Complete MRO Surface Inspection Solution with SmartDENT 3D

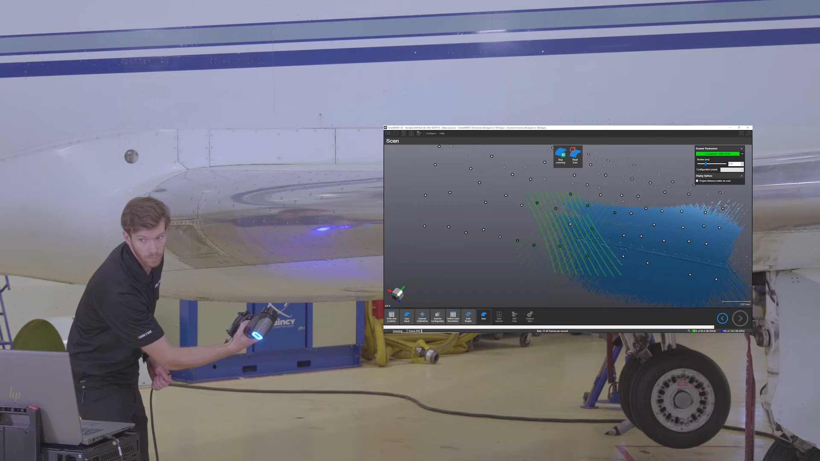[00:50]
data acquisition and measurement extraction. The embedded tools automatically detect surface curvature and use a virtual pit gauge to measure surface deformation.
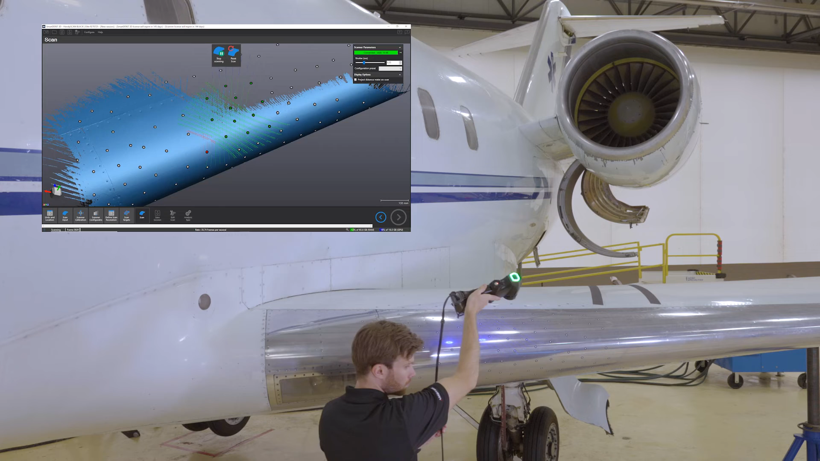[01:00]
The results are presented as a color map with all information required by the industry,
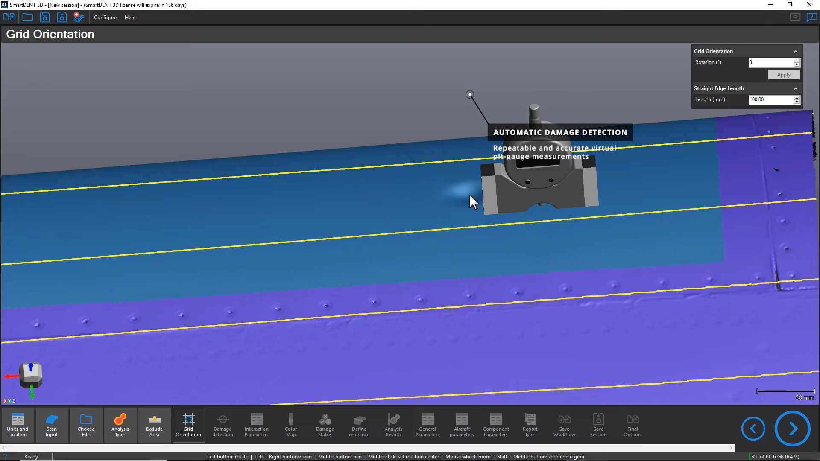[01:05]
such as damage depth, location,
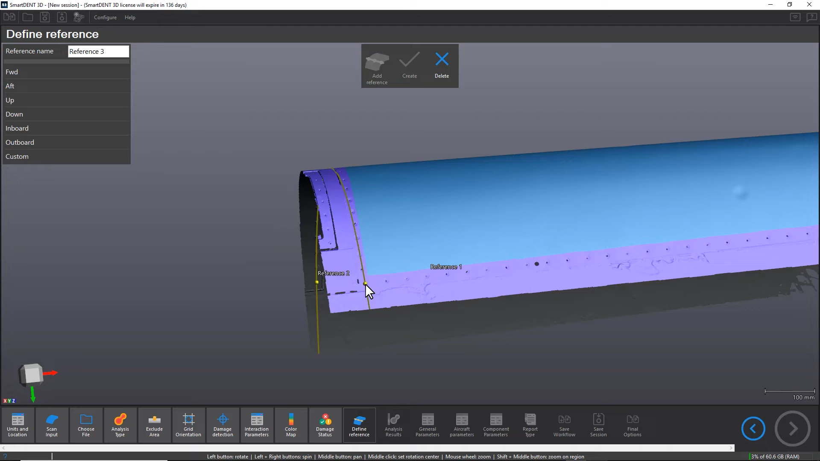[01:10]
distance to near damage and references and more.